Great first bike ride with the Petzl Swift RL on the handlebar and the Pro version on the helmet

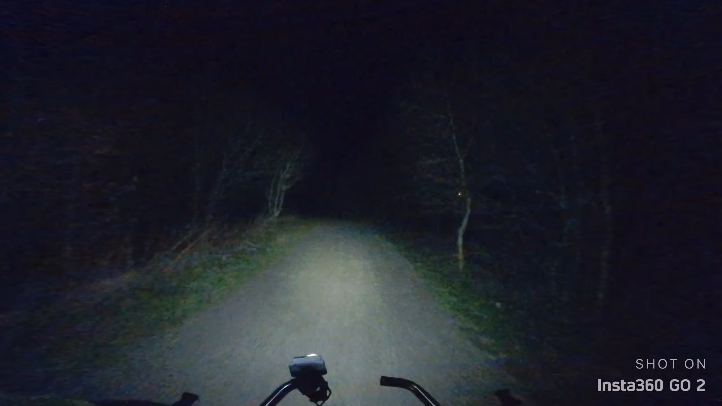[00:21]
I adjusted the helmet, now it's much much better, the helmet light, which is then the Pixel Swift RL Pro, careful, switch off the top lights, otherwise people will be blindsided.
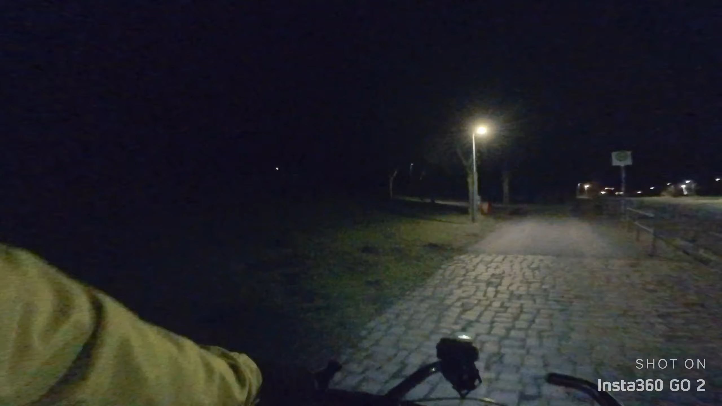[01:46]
So far, I am pretty pleased. Now, for this type of condition, of course, it's completely over the top. We are still in an urban environment, so we have these changes from pretty dark alleys to quite a good illumination frequently over the next, say, five minutes.